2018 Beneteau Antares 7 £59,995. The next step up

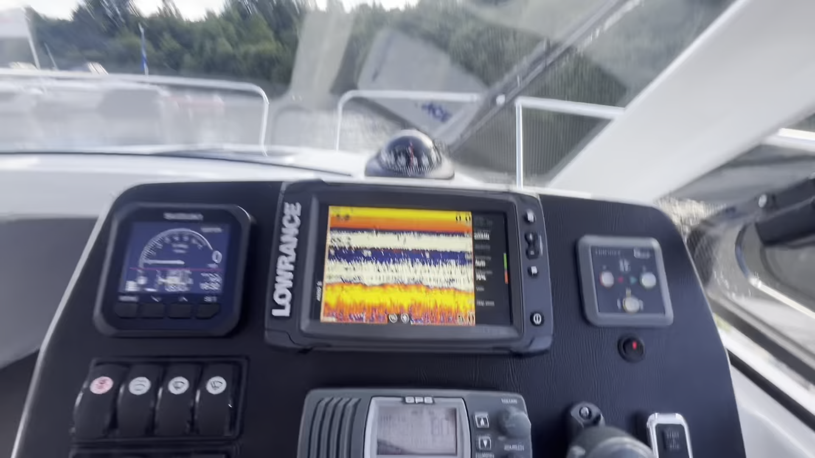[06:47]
single piece dash with a matte black effect up on the left hand side we have our
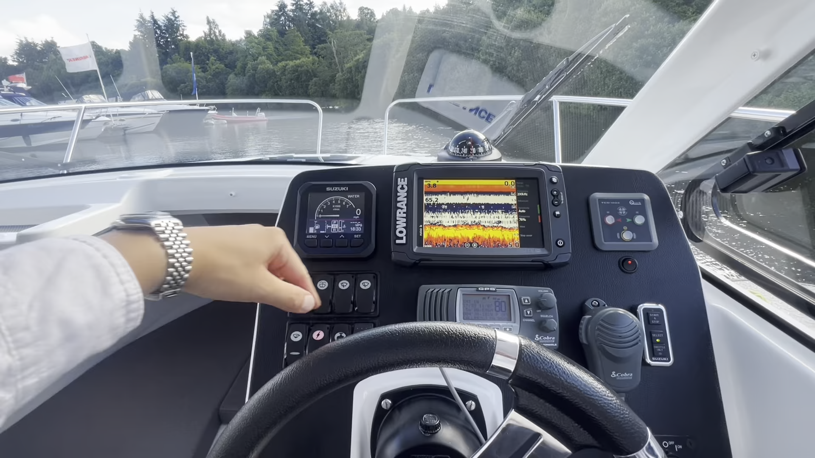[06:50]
suzuki digital engine information so on an lcd display it gives us our revs our speed we
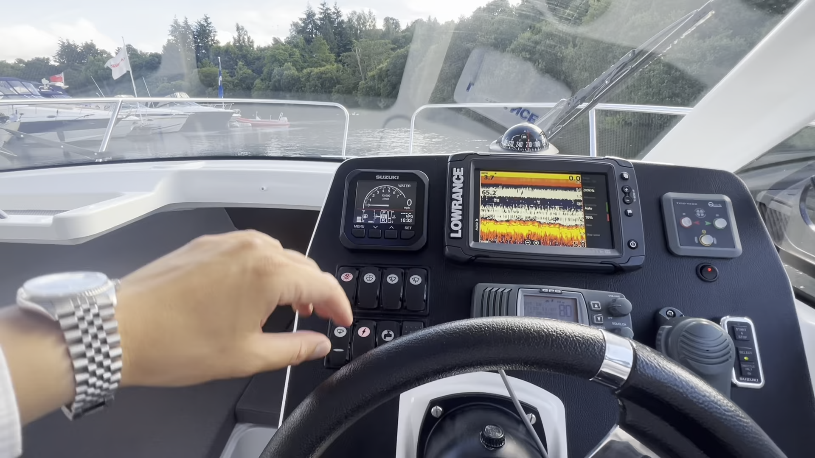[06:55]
can find out all our engine information as well we can scroll through using the
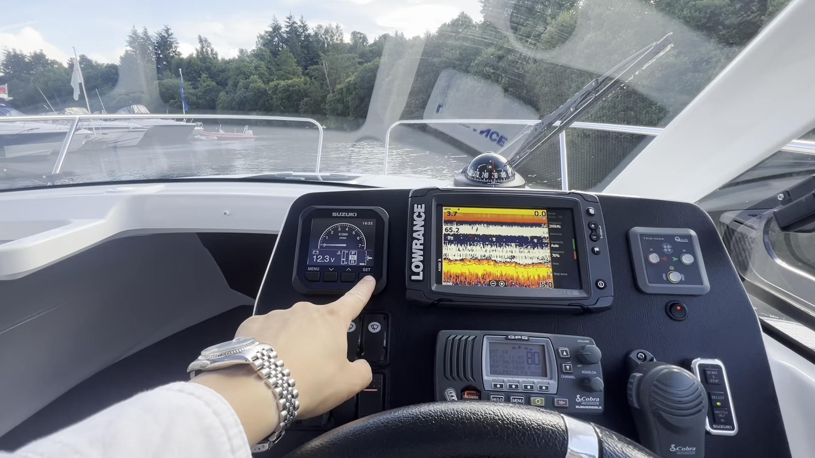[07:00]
button on the bottom right hand side depending on exactly what it is you want to find out slap bang in the middle then we have our fish finder and our sonar so that gives us our depth our
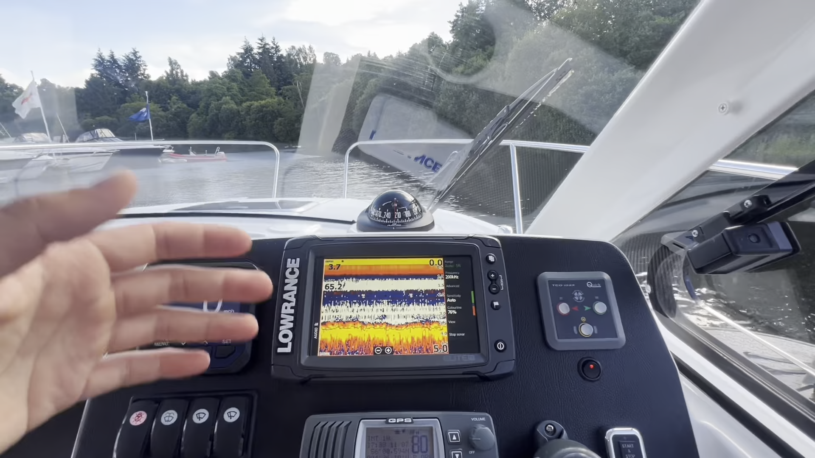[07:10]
water temperature we can then press the button here and also bring it up onto the chart if you